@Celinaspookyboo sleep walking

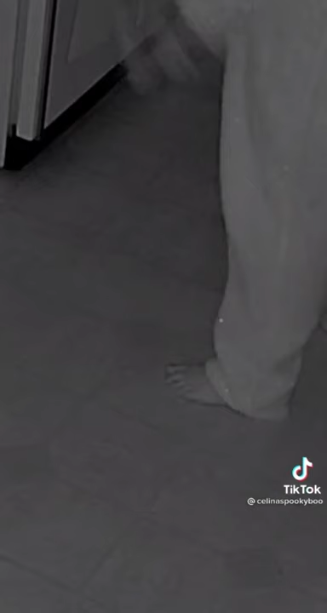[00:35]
What's up? What's up? What's up? Get back down! Aaron! What is that?
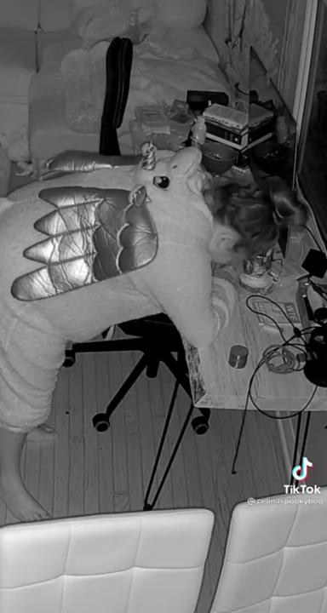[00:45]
AAAAAAAAHHHHHHHHHHHHHHHHHH You should have told me.
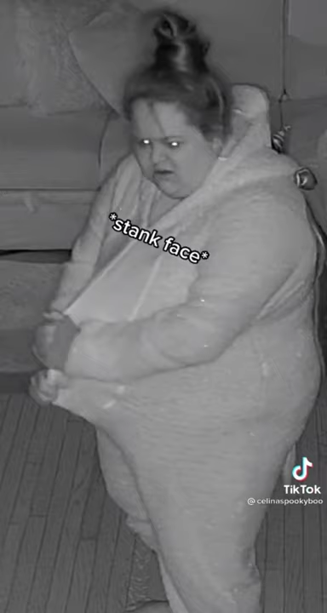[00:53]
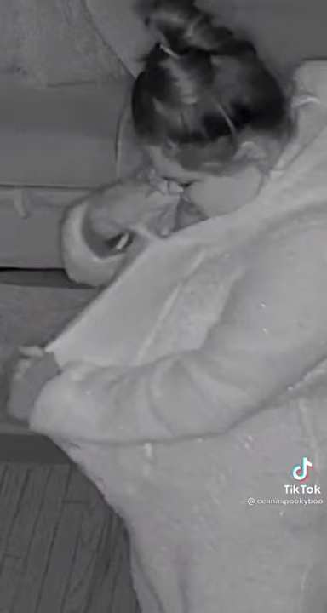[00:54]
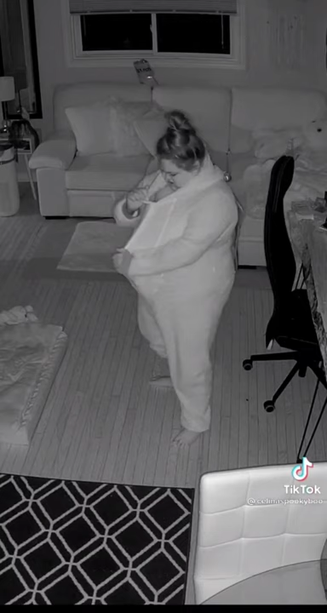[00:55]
I don't like what I see. UGH.
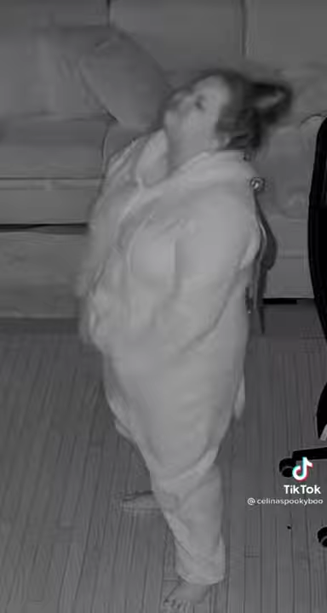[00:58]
Welcome back to sleepwalking with me
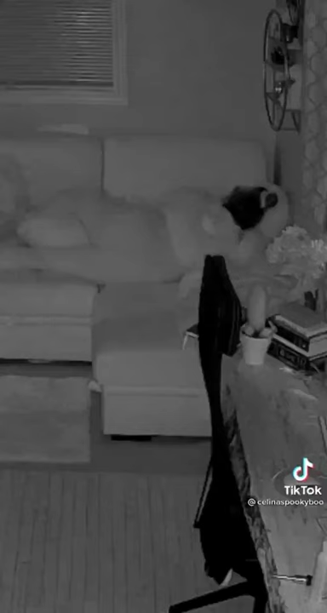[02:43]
I need to get back down! Aaron!
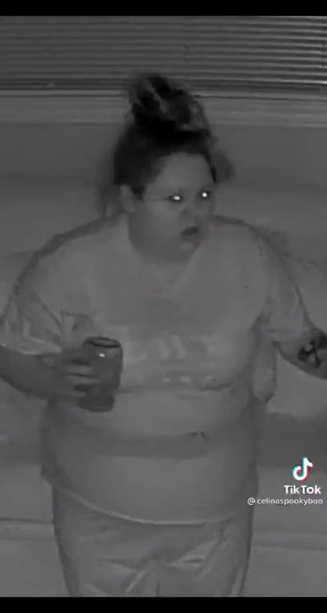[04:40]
What most of my sleepwalking footage is like It's because it's
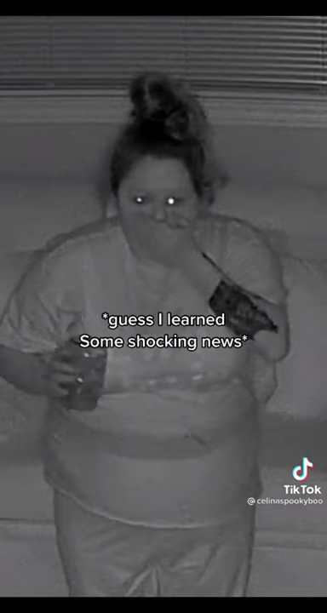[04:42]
so heavy It's so heavy Yeah
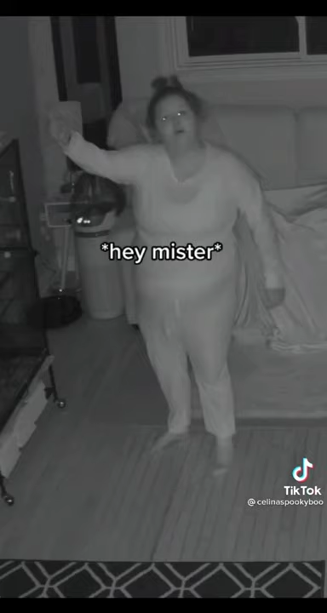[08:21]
Wait, wait. Wait, wait. It's so big.